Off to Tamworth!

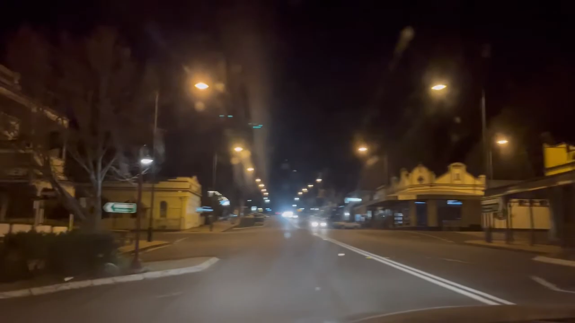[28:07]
Ang bagal niya eh. Sakto lang yun kasi ano, may sumusunod eh.
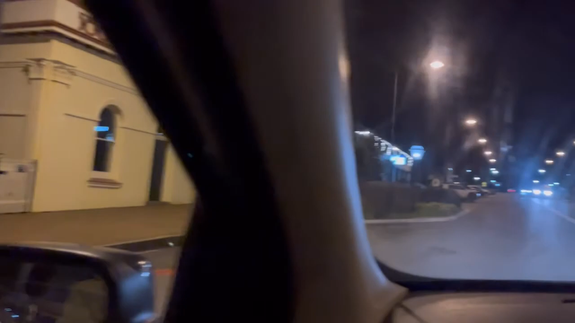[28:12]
May sumusunod na nakakasilaw eh. Oo, may nakakasilaw sa likod eh.